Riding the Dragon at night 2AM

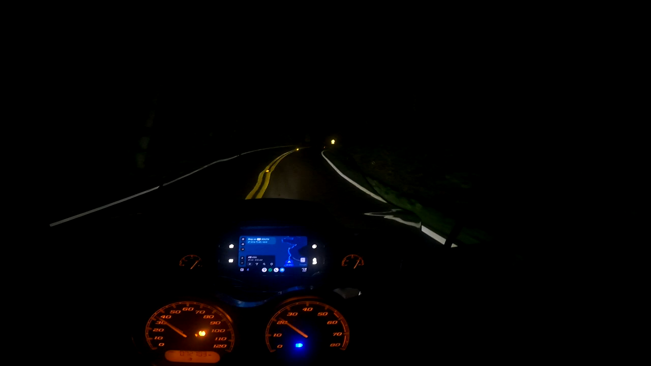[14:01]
a lot trickier, but honestly, like I said, it's also kind of, I mean, it's not what I would consider slick. A lot of people have said it's slick, but, alright, so this is the overlook. I'm not going to stop, I'm just going to ease on through. There's no need to do anything risky at all.